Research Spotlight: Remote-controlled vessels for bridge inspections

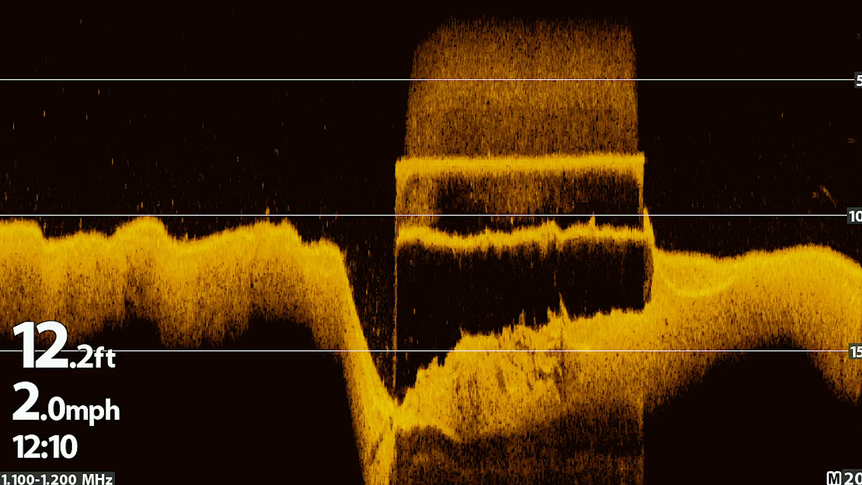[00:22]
On screen: depth 12.2 ft, speed 2.0 mph
By taking a series of measurements below the surface of the water and relaying those back to the engineer on shore,
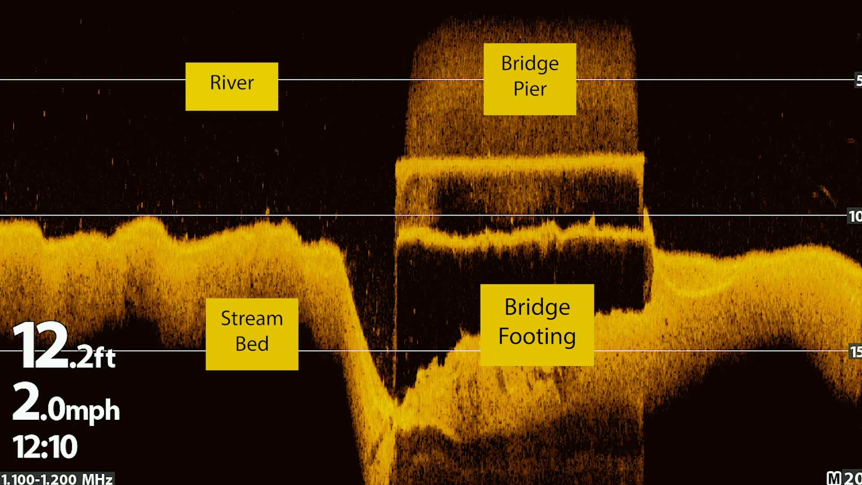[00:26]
On screen: depth 12.2 ft, speed 2.0 mph
EMILY monitors for scour, which could make the bridge unsafe for travelers.